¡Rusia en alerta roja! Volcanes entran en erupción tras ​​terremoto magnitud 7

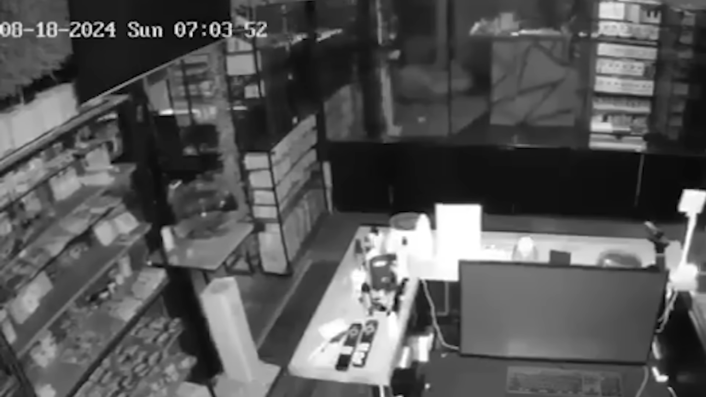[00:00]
Lo que estamos viendo a continuación muestra la fuerza de un terremoto de magnitud 7 que sacudió la península de Kamchatka,